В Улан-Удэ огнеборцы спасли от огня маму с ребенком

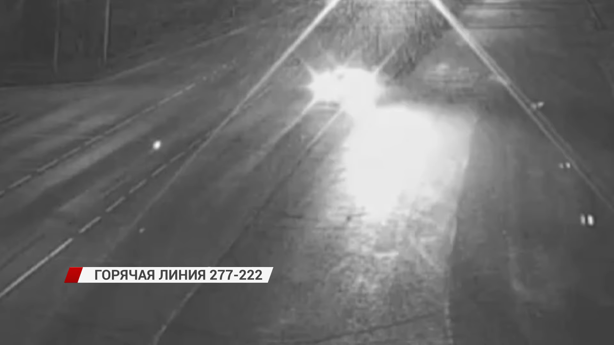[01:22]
Из-за ДТП перекрывали две полосы на улице Барсоева в сторону левого берега.
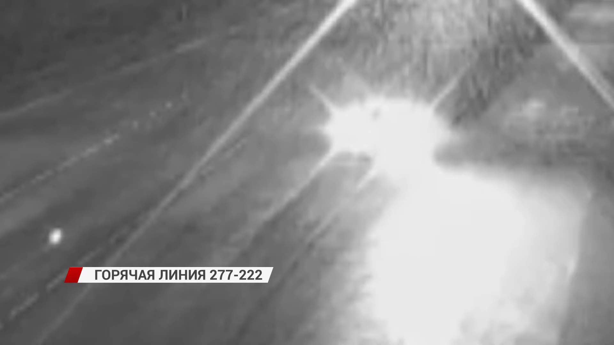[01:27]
Минувшей ночью была сбита металлическая опора.